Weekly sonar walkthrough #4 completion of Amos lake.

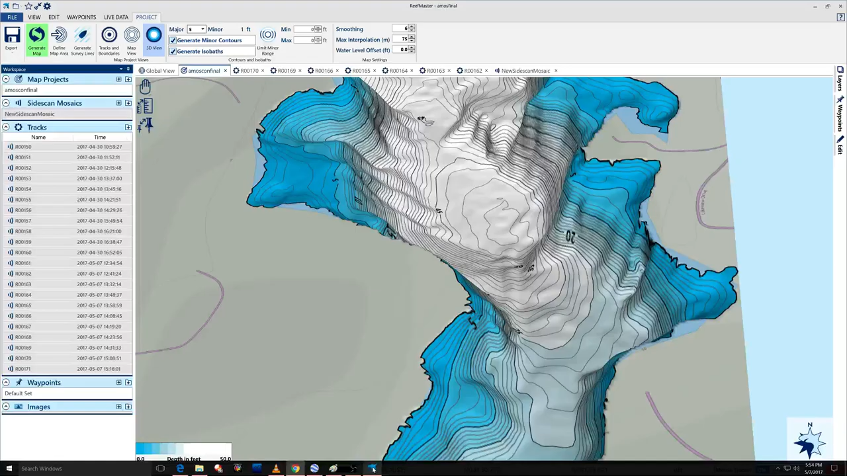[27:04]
that does not represent this in in the least
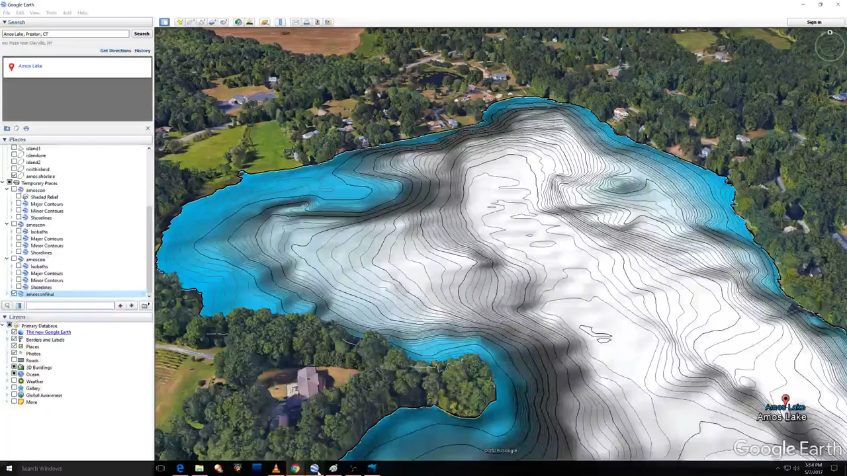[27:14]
the state your cell phone or sonar unit so i'm gonna shoot off an email of these fellas and uh give them this contour map and i have a feeling they're going to catch a bigger one next time they come out here when they realize where to be um oh man when you're looking at these contour maps look for gentle slopes that provide cover and provide a runoff
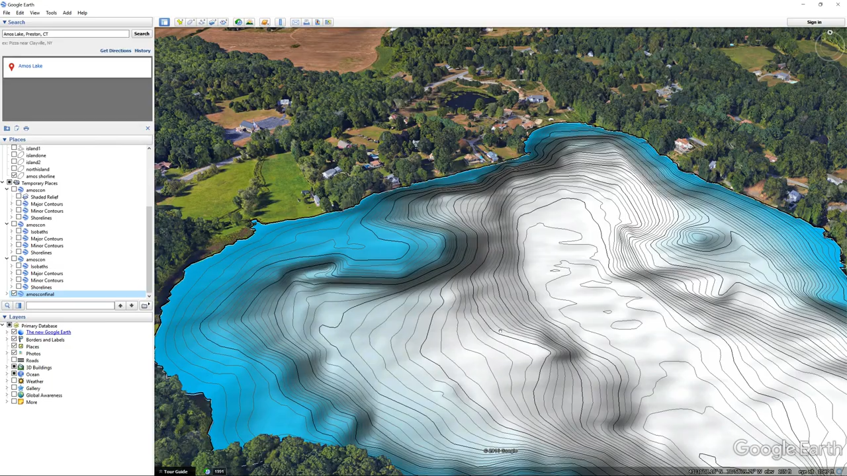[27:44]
this bank right here gets beat hard but it just doesn't have that
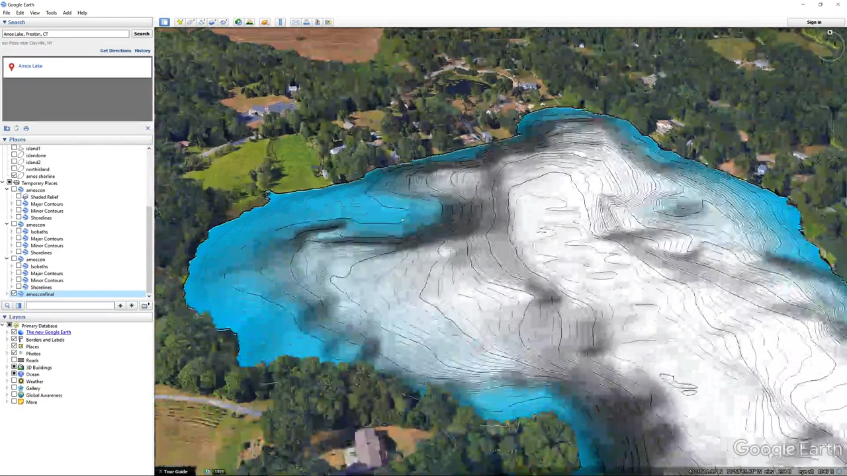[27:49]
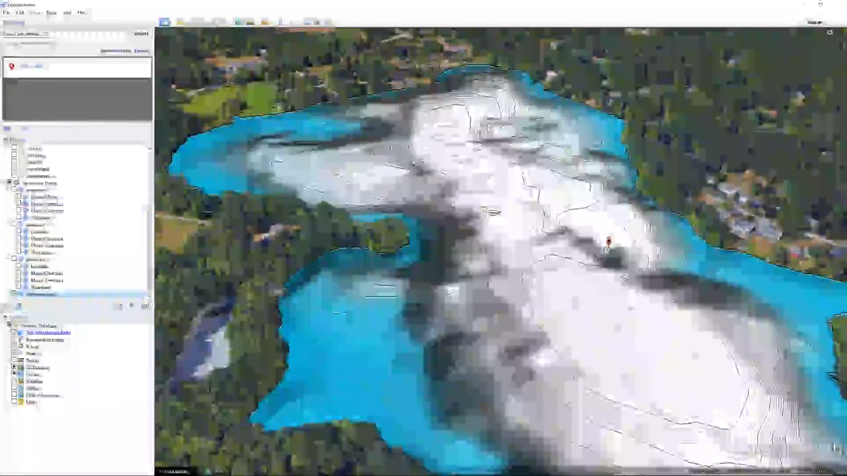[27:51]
surrounded cover runoff for them to take to deeper water this is another area right here
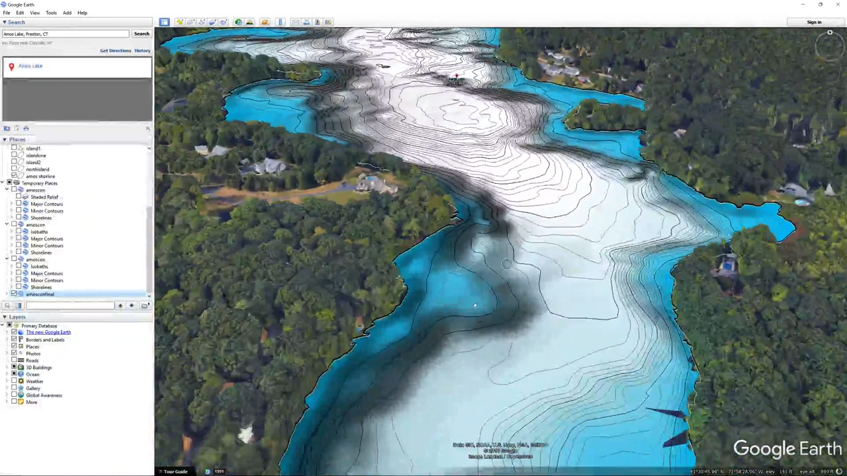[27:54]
that i think would really really pay off let's see if this isn't loaded
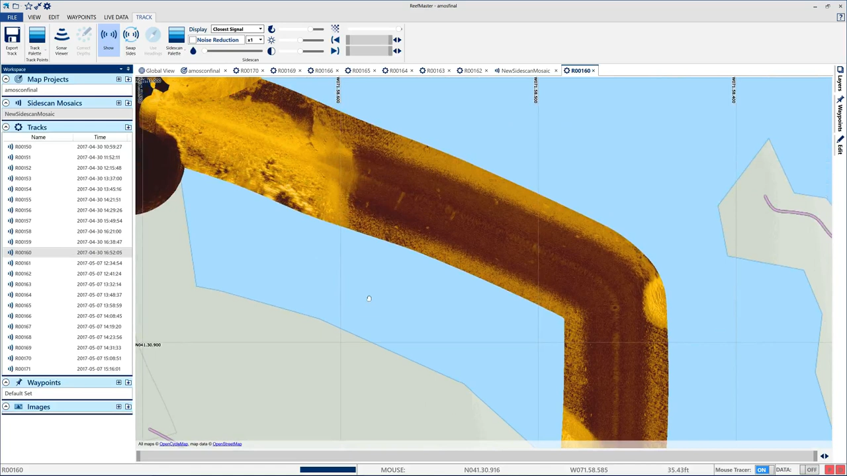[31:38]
and when we go back to this you'll see that the data will be eventually filled
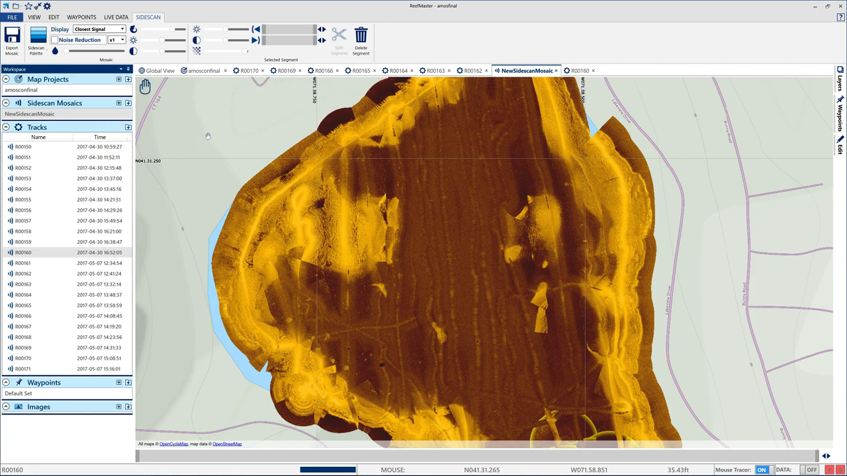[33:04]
episode out on side scan mosaic and we'll clean all this up and it'll all be in line and correct and it'll blow your mind away as we put structure together that you never knew existed and i have a feeling there's some things in the middle of this lake that we don't know about yet but we'll find as we uh clear through all